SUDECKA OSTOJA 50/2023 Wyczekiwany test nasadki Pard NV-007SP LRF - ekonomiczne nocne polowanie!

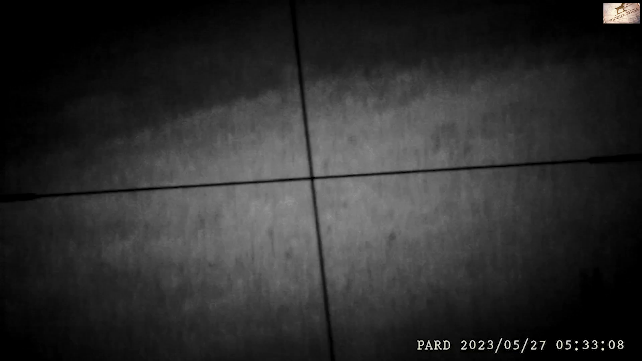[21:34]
no i tu już mamy dziki tu już w tym momencie sobie dostosowałem ten obraz tak jak ten iluminator tak jak ma być była sarna a za nią były dziki o
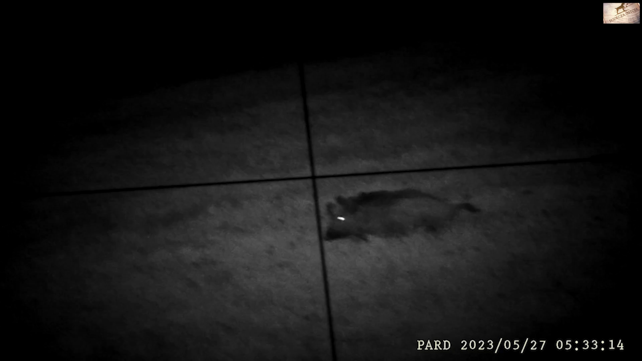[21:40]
i teraz już mogłem sobie nagrywać to tak jak chciałem akurat to są dwie modelki dwie tutaj ostrość jeszcze dopasowałem także możecie zobaczyć no jak w tym widać bo naprawdę naprawdę nieźle tutaj już was zostawiam z nagraniem ocencie sobie sami tego nagrania tu będzie więcej będziecie mieli
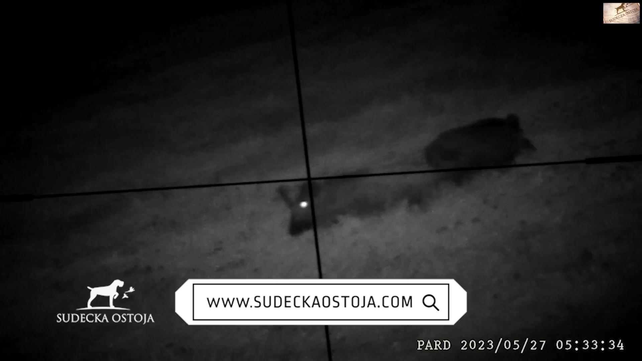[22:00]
takie dłuższe ja uważam że roboty ten part robi naprawdę niezłą naprawdę niezłą tutaj jestem pod wrażeniem